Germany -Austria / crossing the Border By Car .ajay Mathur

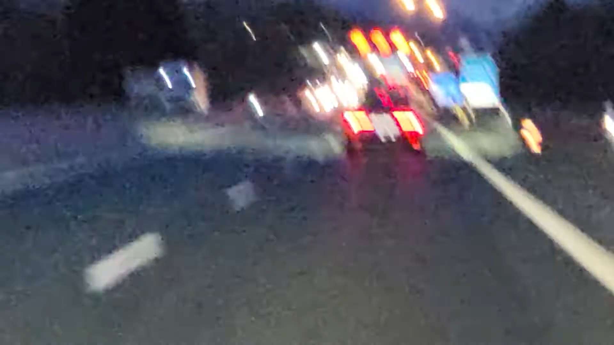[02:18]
ਉਹ ਮੇਰੇ ਜੀ ਬਸ ਜਿਹੜਾ ਇਹ ਬੋਰਡ ਲੱਗੇ ਦਾ ਇਹ ਜਿਹੜਾ ਆਸਟਰੀਆ